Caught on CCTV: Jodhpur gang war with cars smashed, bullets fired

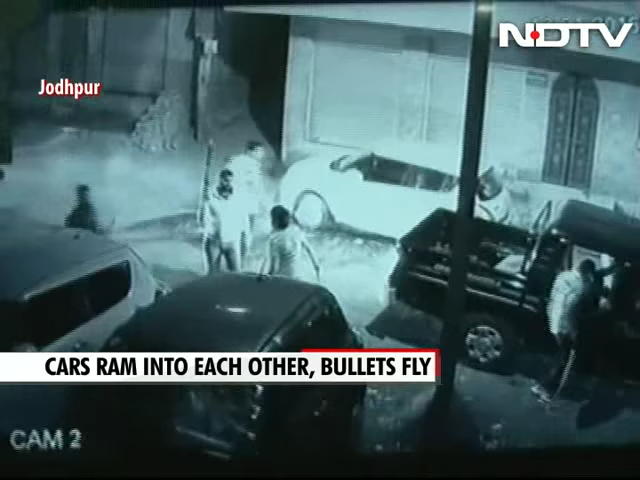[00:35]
which they smashed vehicles belonging to Ajay Dharag and fired a few rounds in the air before disappearing from that area at about 1 a.m.